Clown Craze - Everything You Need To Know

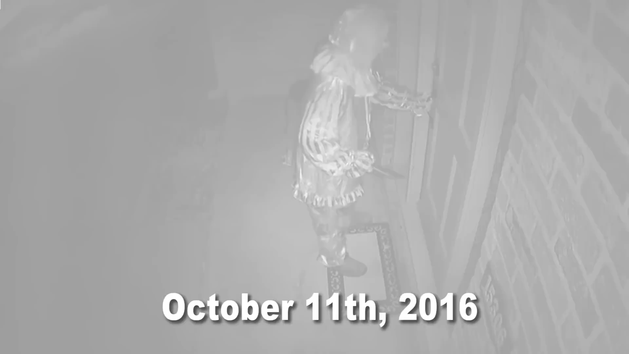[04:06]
October 11th, video surveillance shows a clown with a knife walking around someone's house trying to find an open door.